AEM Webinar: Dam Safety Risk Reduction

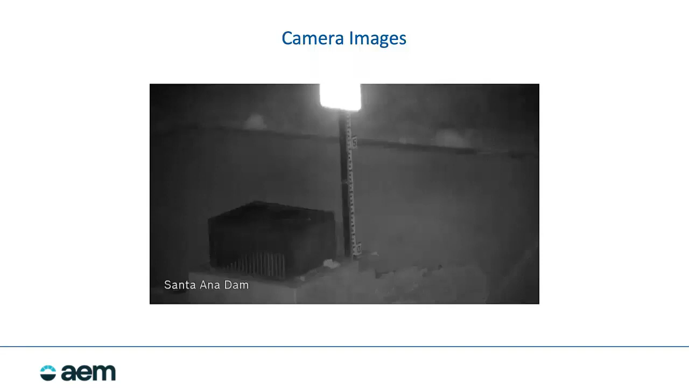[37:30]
We are with the infrared illumination, right? And the technology available out there At 2 in the morning, you can take control of the camera Illuminate the staff gauge And if there were water in this You'd be able to see exactly where the water is See if your outlet structure was maybe clogged You know, get that visual confirmation That supports, you know, the data that we're getting From your early warning system at your dam and downstream So based on that, Charles Is there any questions that have popped up Or anything that I can answer at this time?